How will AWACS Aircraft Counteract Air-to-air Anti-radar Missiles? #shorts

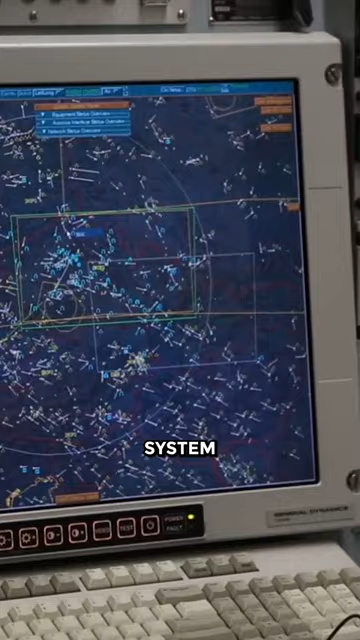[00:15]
AWACS is an airborne radar system that detects aircraft, ships, vehicles, missiles, and other incoming projectiles at long ranges.